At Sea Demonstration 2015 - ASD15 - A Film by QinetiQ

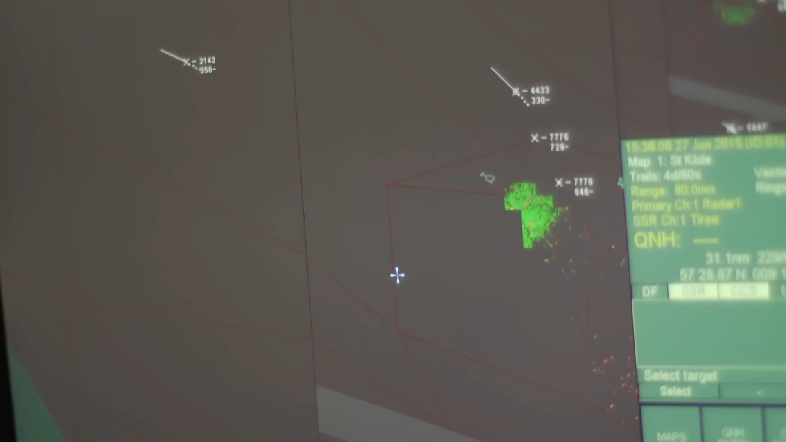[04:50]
that was executed during the demonstration saw the multinational maritime force deployed
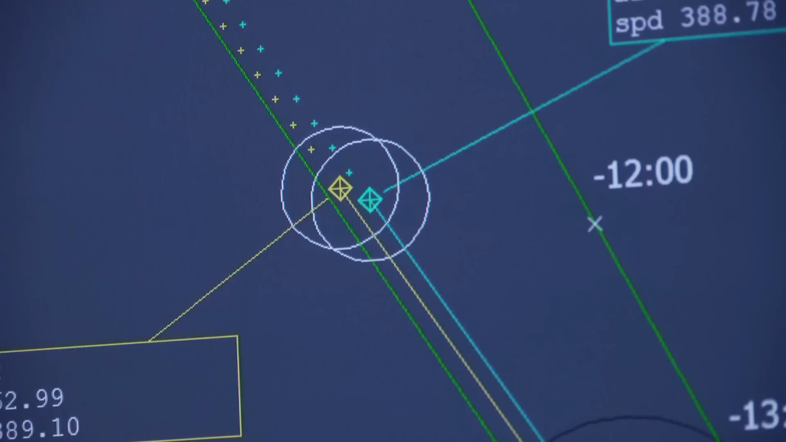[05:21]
Simultaneously, a ballistic missile launch was detected.